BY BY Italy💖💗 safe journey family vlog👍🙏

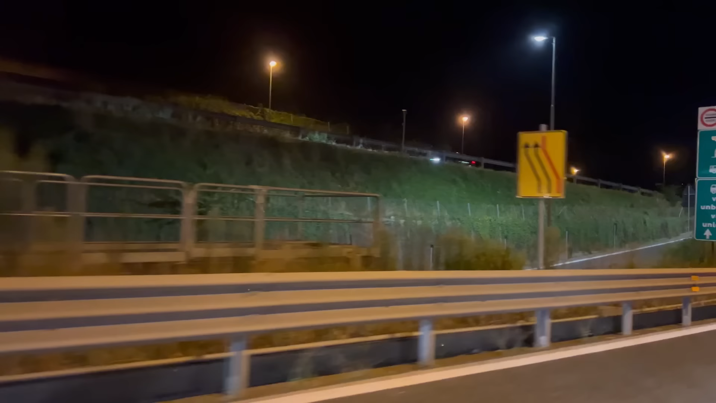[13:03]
ਆਪਾਂ ਤਾਂ ਪਹੁੰਚ ਗਏ ਹਾਂ ਸਵਿਸ, ਪਰ ਹੈਗਾ ਹਨੇਰਾ ਆ। ਜੇ ਕਿਤੇ ਆਪਾਂ 3 ਦੇ ਟਾਈਮ 'ਚ ਹੁੰਦੇ ਨਾ ਫਿਰ ਤਾਂ ਹੋਰ ਵਧੀਆ ਲੱਗਣਾ ਸੀ, ਪਰ ਹੁਣ ਕੁਛ ਨਹੀਂ ਕਰ ਸਕਦੇ।